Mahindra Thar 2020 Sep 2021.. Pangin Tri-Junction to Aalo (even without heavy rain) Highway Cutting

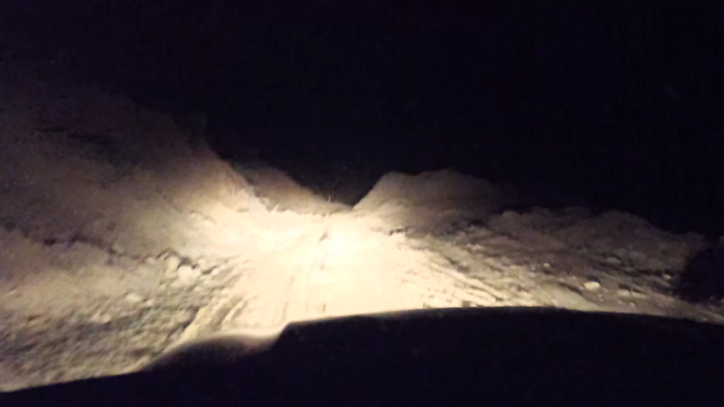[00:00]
In the month of September the condition of the road is like this we know like the monsoon season it is still the end of September but the heavy rainfall was supposed to be in June July so this is
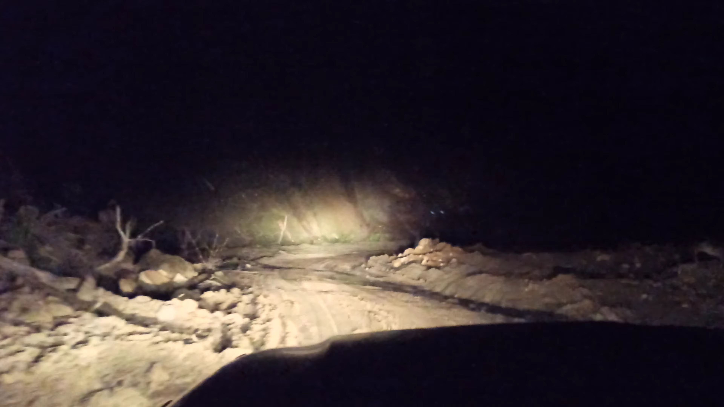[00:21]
the condition of the road between Pangen tri-junction and all of the equipment to be accurate although small cars are going but only SUVs are recommended because even with slight drizzling also this is the condition if there is heavy rainfall this road will be very challenging.
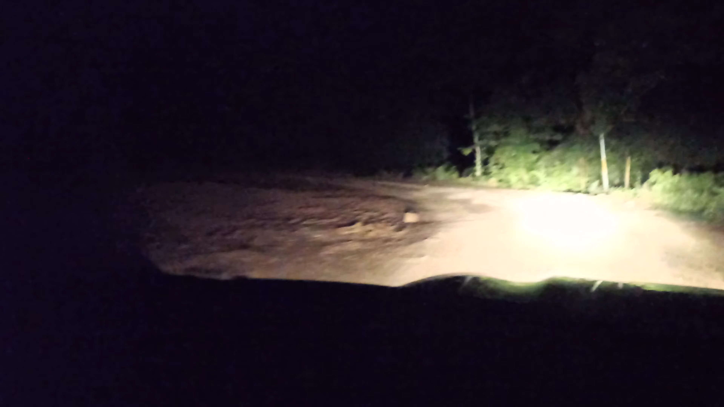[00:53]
So the journey is still on we're still maybe around 15 kilometers away from Logam journey